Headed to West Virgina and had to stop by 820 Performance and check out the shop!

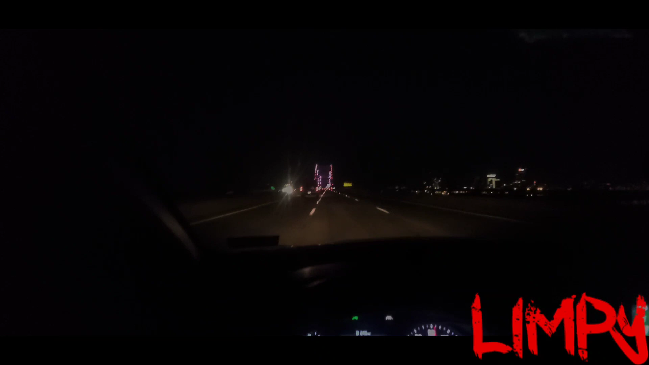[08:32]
that's the bridge and never y'all been this way and i don't know i don't know a bridge i'm fixing across i'm fixing to see you welcome center
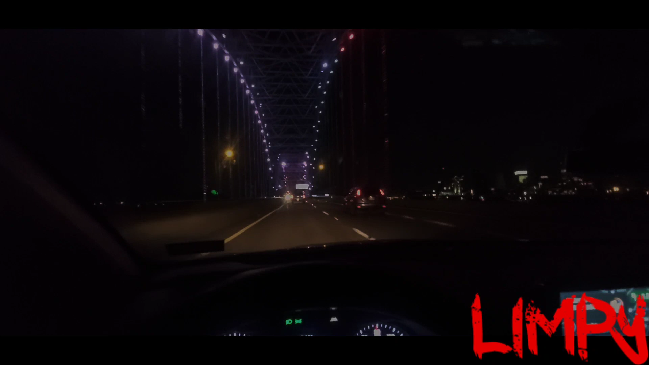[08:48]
tennessee downtown nashville look at this right here chilling downtown downtown nashville downtown nashville again
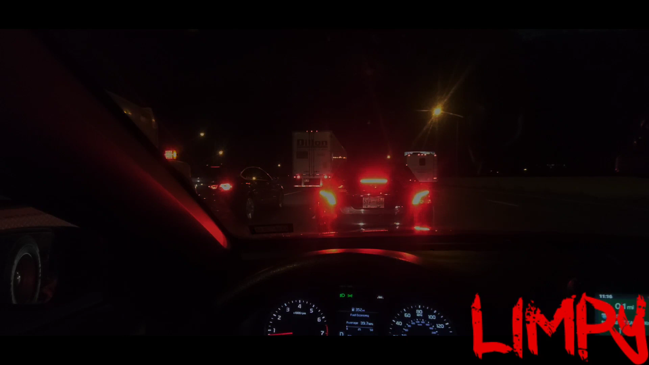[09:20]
yep somebody screwed the chicken or we got construction
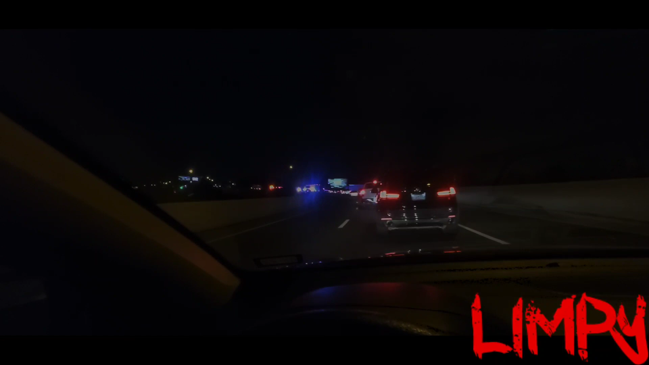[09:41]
one of the two oh yeah they got the whole highway blocked off there's the guy right there there's the guy right there there's the guy right there